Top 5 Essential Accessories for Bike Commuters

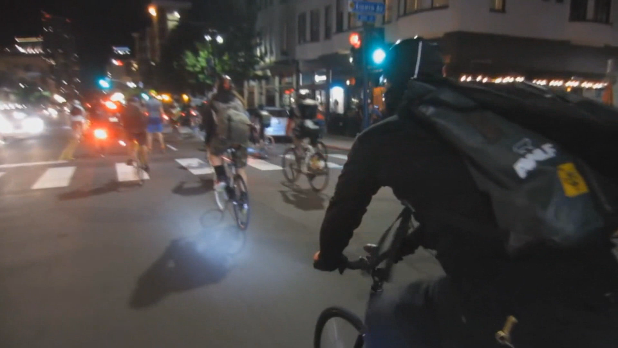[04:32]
These headlights aren't bright enough to illuminate the road, but they are bright enough to make you visible to traffic.